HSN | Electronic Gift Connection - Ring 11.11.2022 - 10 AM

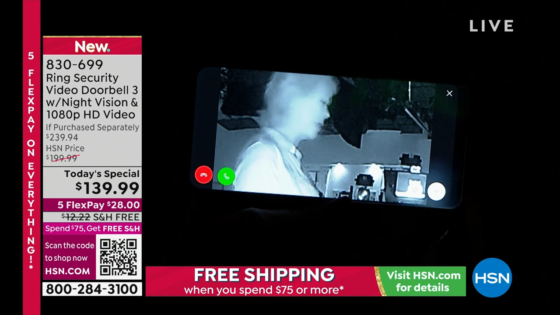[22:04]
trouble laurie i promise no you are a friend not a foe and look at this you can see how dark it is in this studio it is
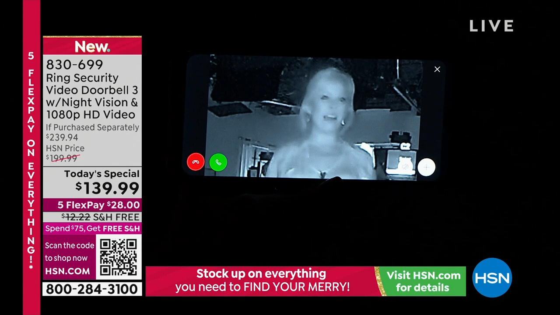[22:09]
completely crazy look at the features you can tell my earrings i mean you honestly this is
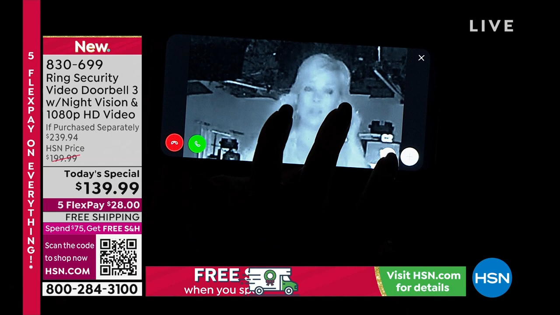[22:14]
really incredible isn't that especially that it's dark as black it's black as night i couldn't even you're two feet away from me and i couldn't even see your face in here it was so dark with ring you can see incomplete and total pitch